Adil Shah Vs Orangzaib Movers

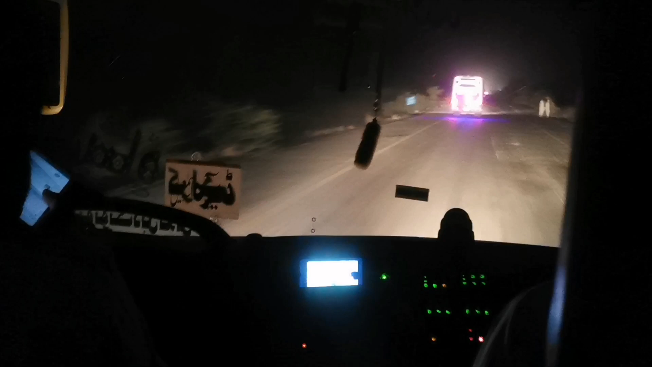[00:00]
السلام علیکم ویورس، کیسے ہیں؟ امید کرتا ہوں کہ خیریت سے ہوں گے۔ یہ ڈیر اسماعیل
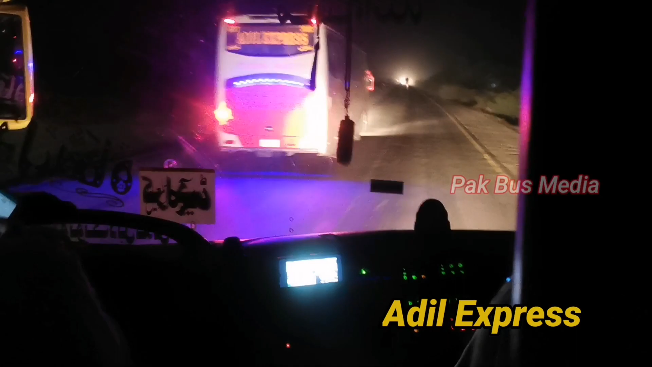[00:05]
خان کی ٹرپ کی ویڈیو کا ایک شارٹ سا حصہ ہے جس میں
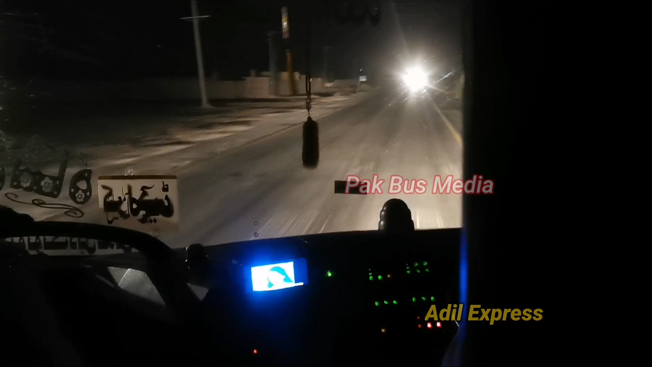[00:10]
ہم نے بھی عادل ایکسپریس کو کراس کیا ہے۔ یہ علی عوان صاحب ہیں سیالکوٹ سے اور